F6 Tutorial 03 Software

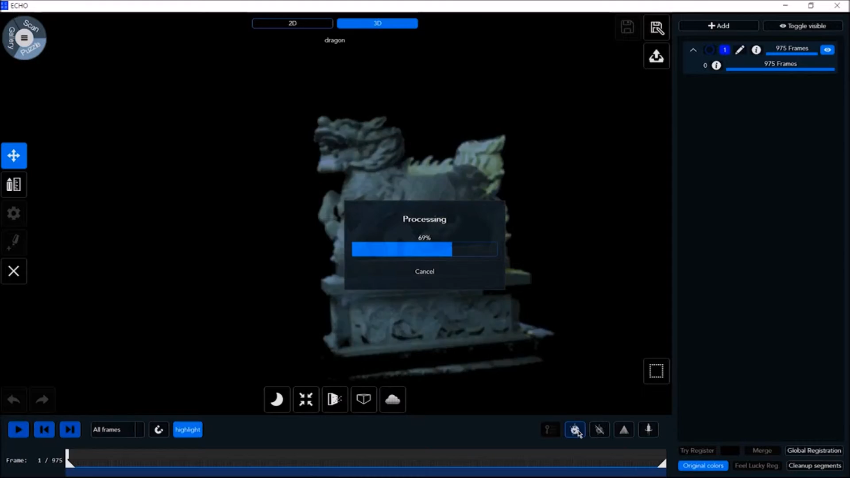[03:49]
Even if there is no visible misalignment, we recommend performing HQ registration after every scan.
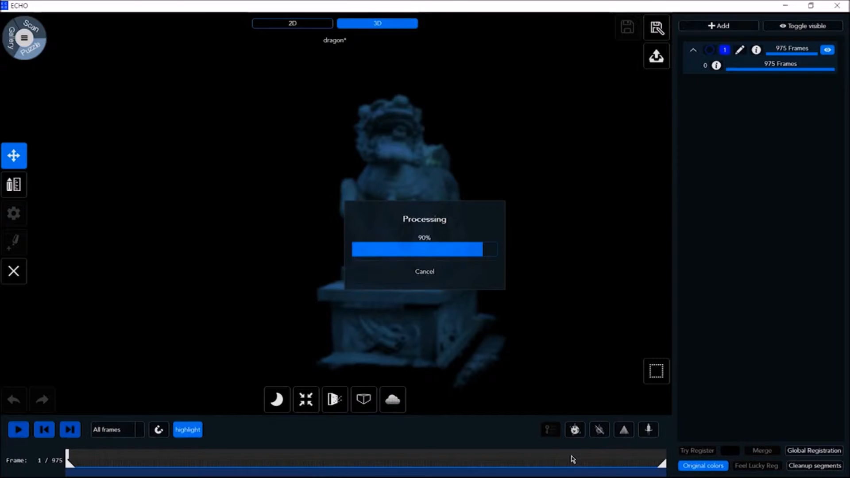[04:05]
It's worth your while. In the rendering mode, there are sliders to adjust the point size, point intensity, and point saturation. There are two options in the projection mode, perspective and orthogonal. Perspective view gives you an illusion of 3D perspective or horizon when you pan the scene.
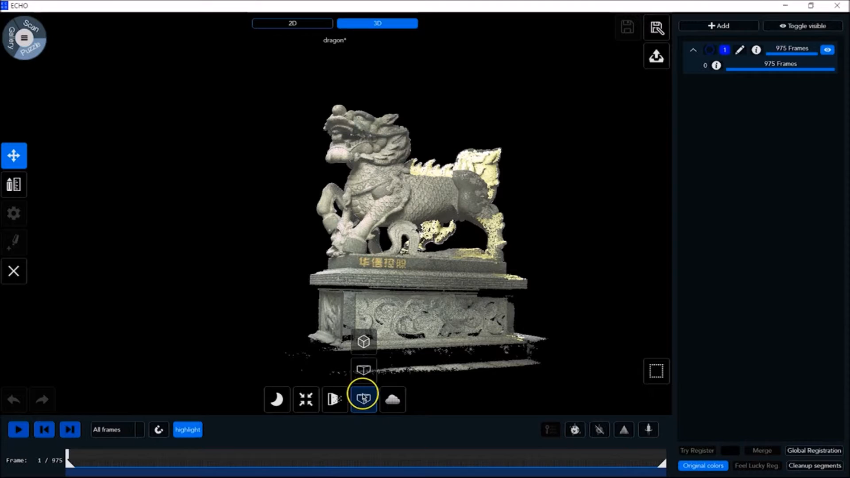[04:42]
Closer objects will appear bigger. In the orthogonal view, the scene is completely static, like a painting. Images are rendered in all right angles and parallels, without any imagined horizontal curve.
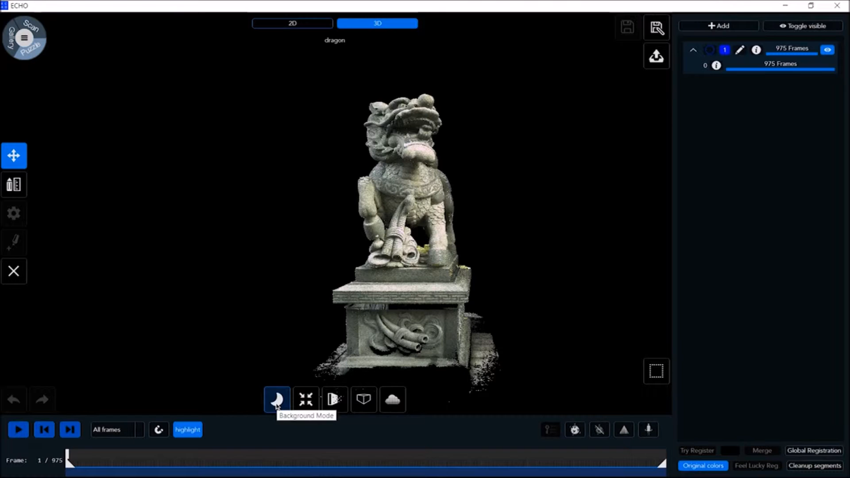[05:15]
Defining the center of rotation helps find the optimal rotation. Clicking on center view takes you to the center view of the scan. The background mode allows you to define the scan background as dark, bright, or custom for any color.
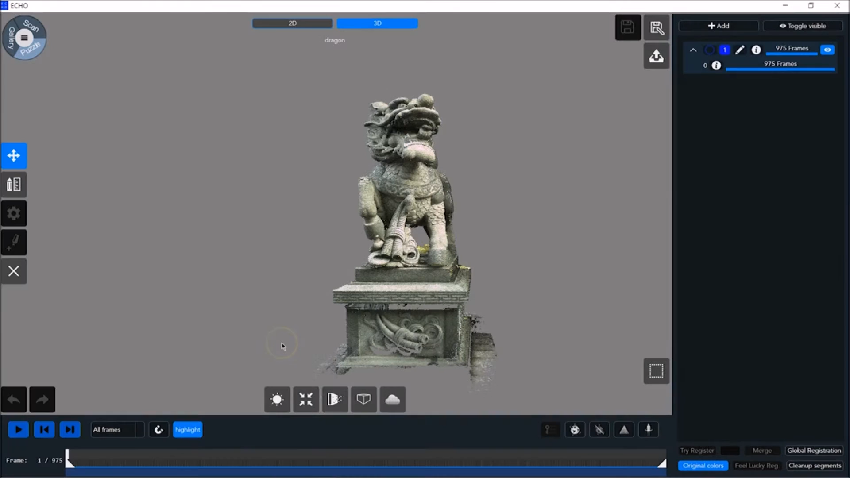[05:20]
The selection tools make it simple and easy for you to edit and customize the scan in accordance with your requirements. Tools include a rectangle selector, spray brush, free draw, cylinder, invert, accuracy, and range.
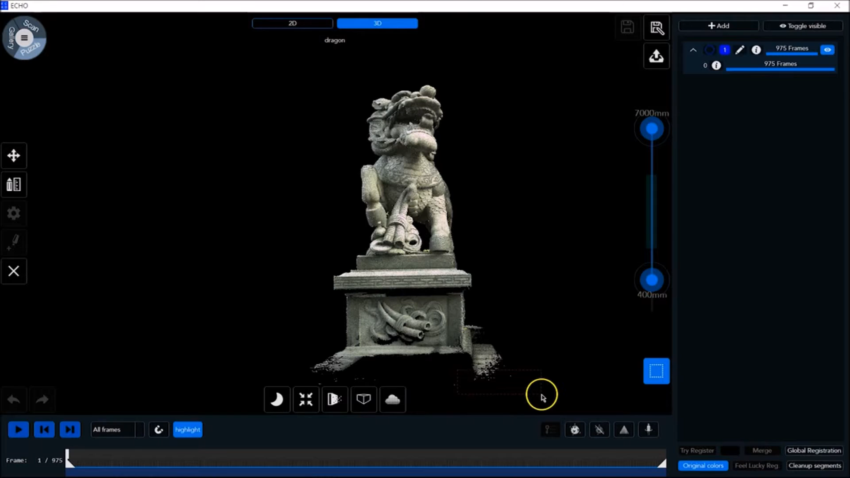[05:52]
Select a rectangular area and then click the X to delete. Now let's use the free draw tool. We'll draw, select an area here.
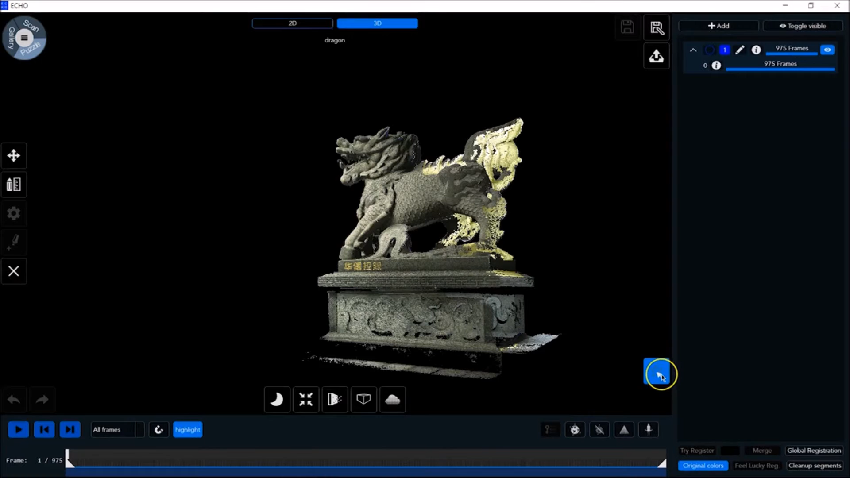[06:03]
Invert. The idea is to get rid of the non-relevant areas.
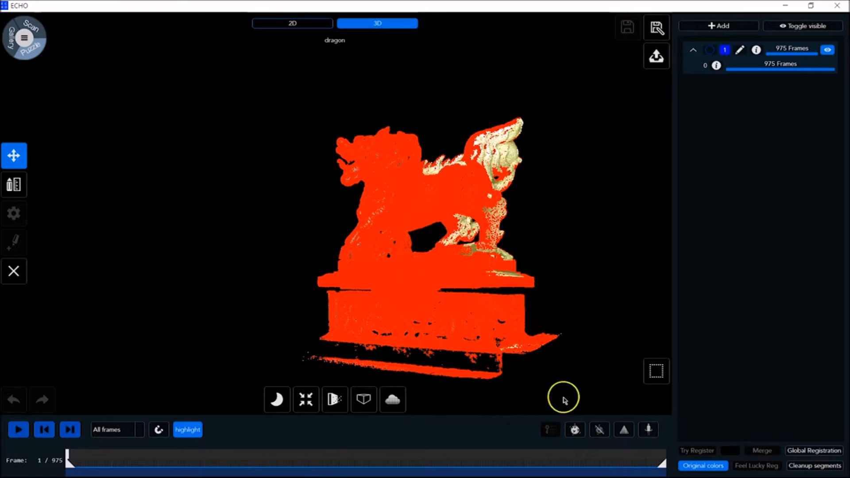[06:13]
And then if we regret what we've done there, we can go and click the X to deselect. Use range to select the relevant point range that you want to display.
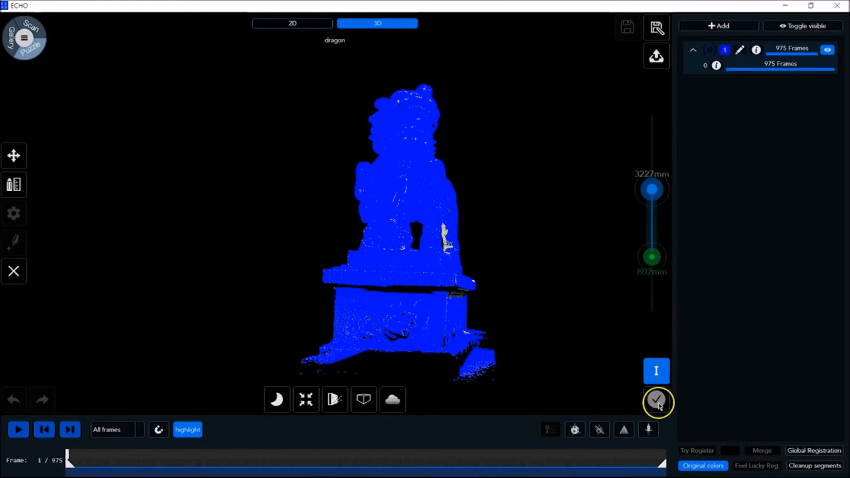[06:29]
Now that we've finished with the selection tools, let's go to the bottom right of the screen. Clean up segments is used to clean up segments with a low frame count. Here we delete segments where there is minimal and unnecessary information. Original colors is the color defined by the segment, showing you the original color of the scan from the camera. When you remove original colors, you see the color of the segment group.
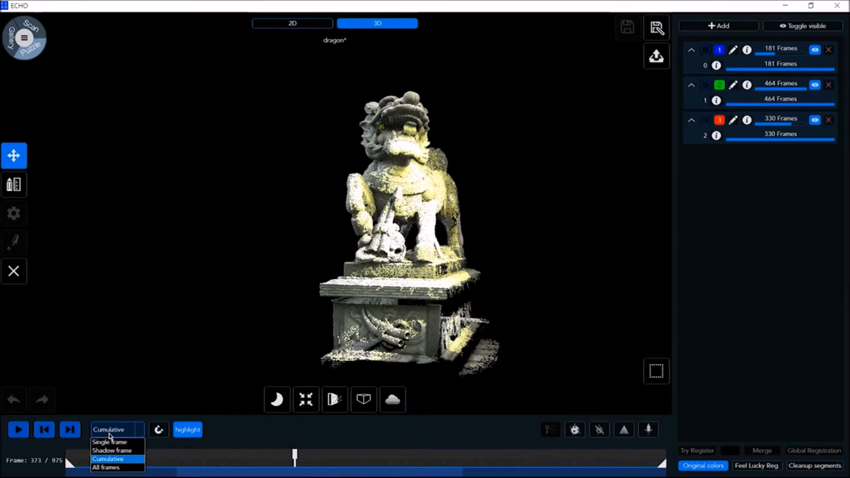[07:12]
This is meant to assist you in editing by giving you a reference. The scan viewer allows you to view a single frame, a shadow frame, all frames, or a cumulative view of the scan model. Showing the cumulative view,
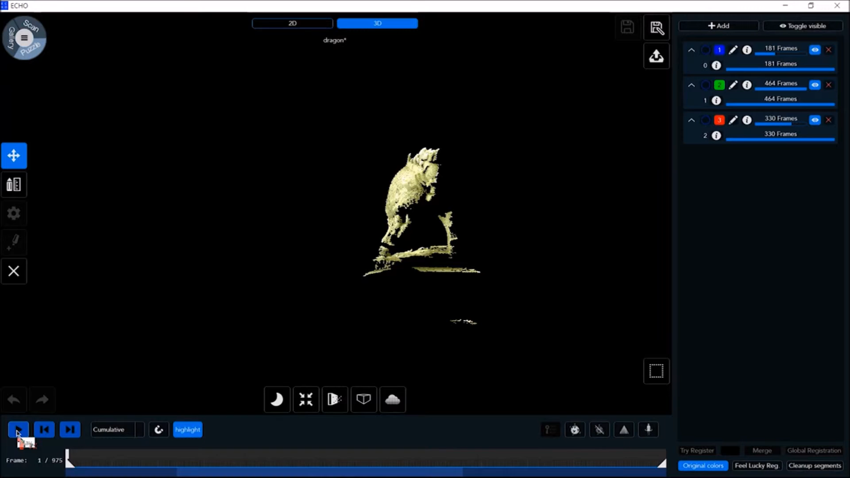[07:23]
we can see the scan model being built frame by frame. If we go into single frame, we can check the scene accuracy and noise level for a specific frame.
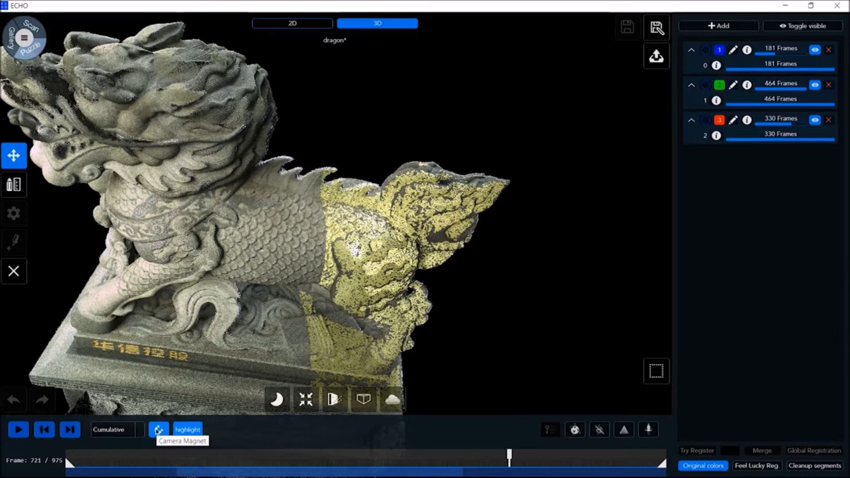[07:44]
The camera magnet function takes you to the correct frame position as taken by the camera at the time. Now let's take a look at the measurement tools over here.
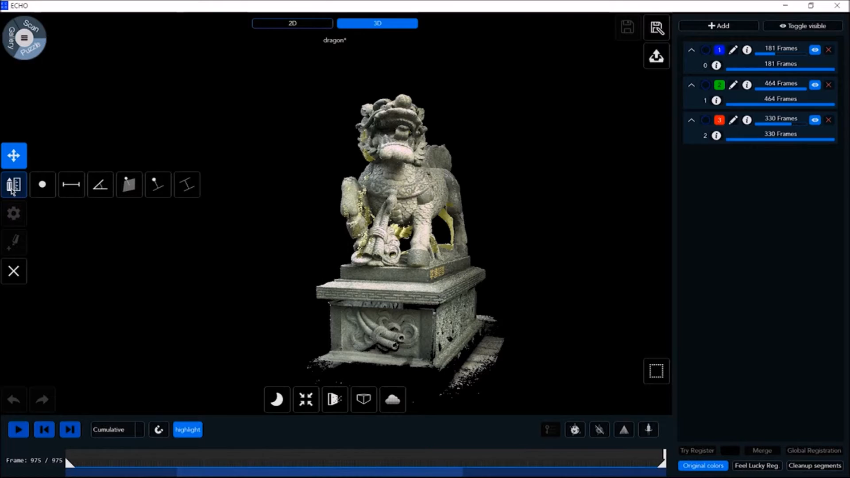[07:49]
These tools let you measure points, distances, angles, and lines, including point-to-plane, point-to-line, and line-to-line. So first let's check a distance point-to-point.
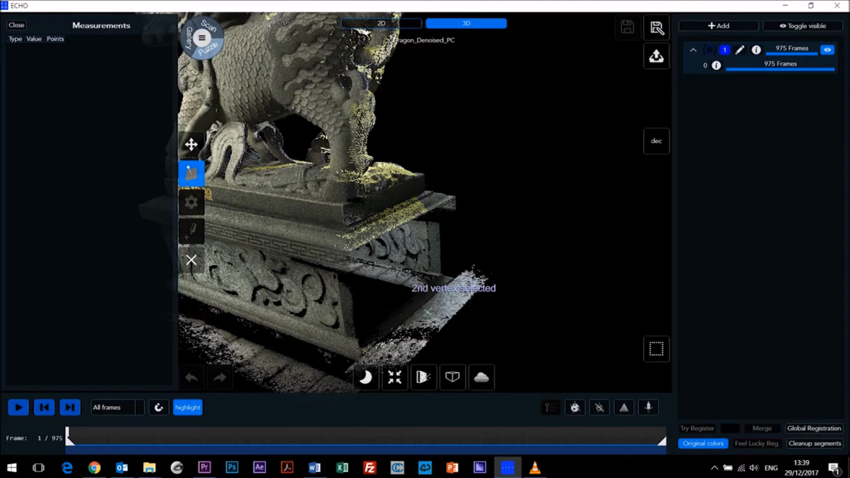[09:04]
And then click again at our point.
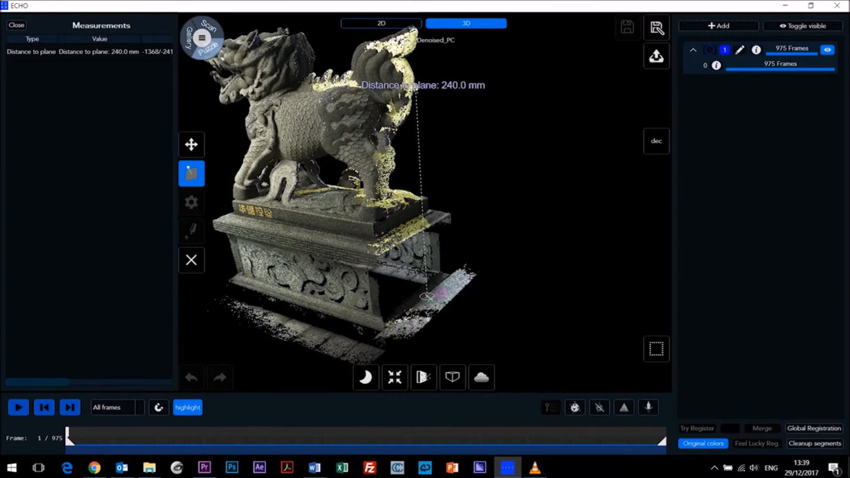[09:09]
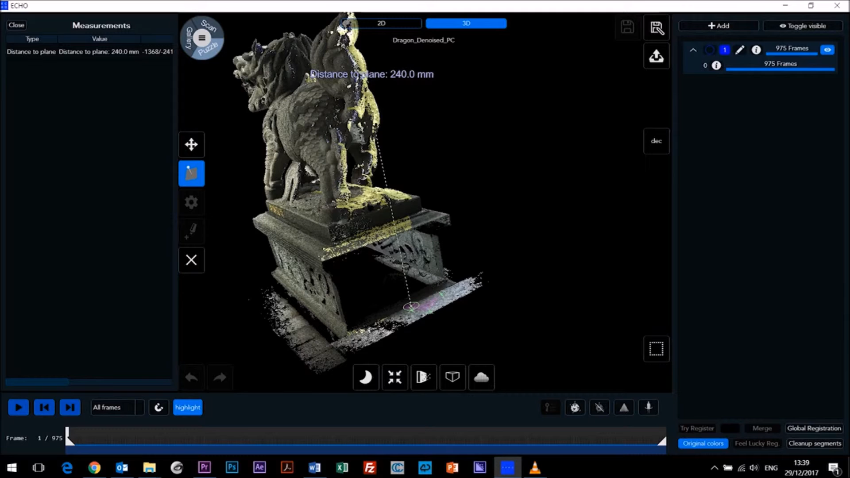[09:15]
And then you can see distance to plane is shown here in our measurements history. The navigate button allows you free navigation as desired.